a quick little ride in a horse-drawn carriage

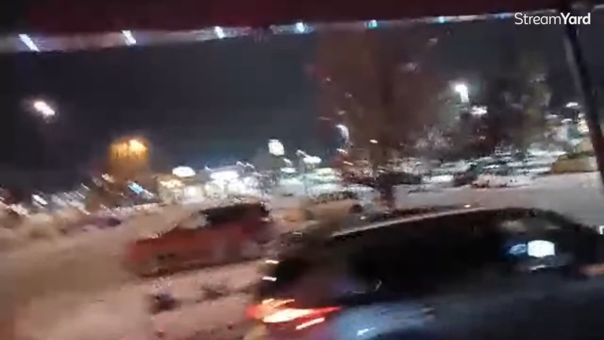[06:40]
We started at Fred Meyer's, which is that-a-way, passing Verizon.